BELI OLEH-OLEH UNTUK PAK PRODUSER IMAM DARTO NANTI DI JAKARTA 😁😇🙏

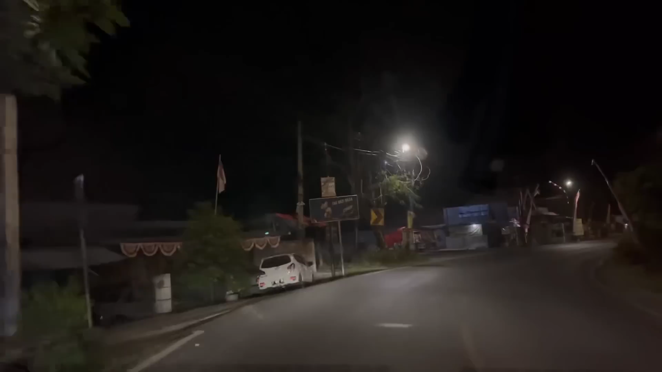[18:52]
kanan kanan nih warung ane angkring angkring damis kanan merah merah gitu bro ya bro tadi ini malam Senin bro aja malam Senin yo malam malam nih uang sepi kan dia mau